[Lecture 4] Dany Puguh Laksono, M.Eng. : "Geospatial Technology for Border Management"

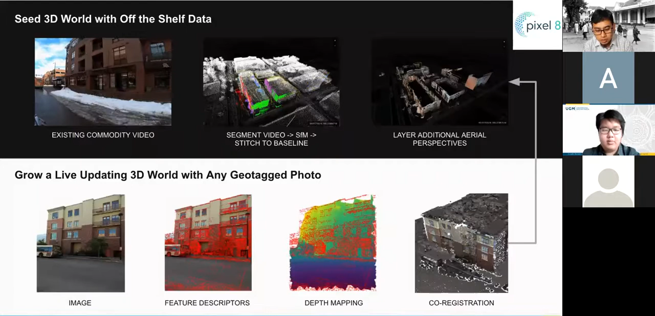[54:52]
Imagine if everyone on the planet doing the same, and then we will have a 3D model of the world in a very short time. Okay, this is just one of the examples. So Pixel 8 are just acquired by Snapchat. And this one here at the bottom is Mapillary, doing similar things